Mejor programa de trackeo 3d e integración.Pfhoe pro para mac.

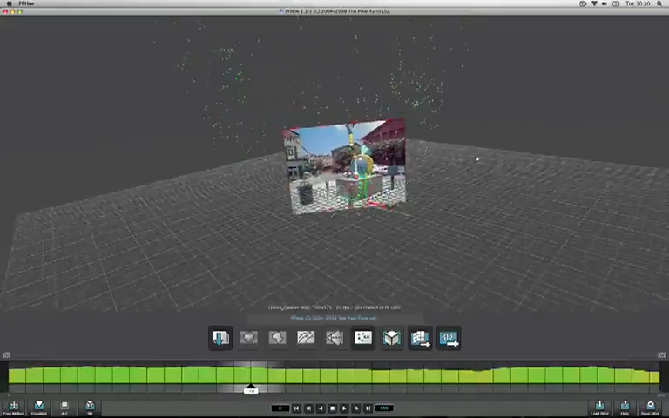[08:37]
You can also see this white line here indicating the path that the camera is taking in space.
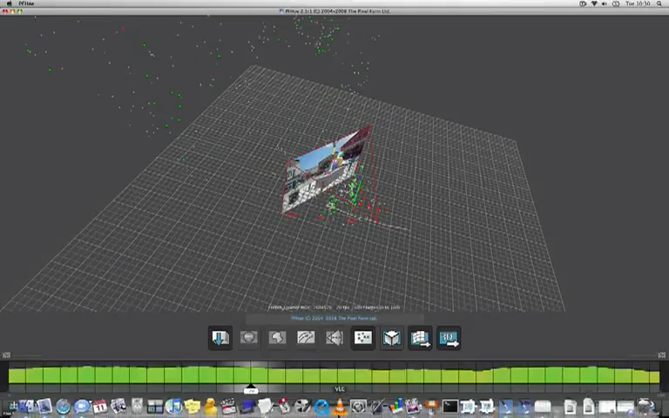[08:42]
And this is also a pretty good view for just making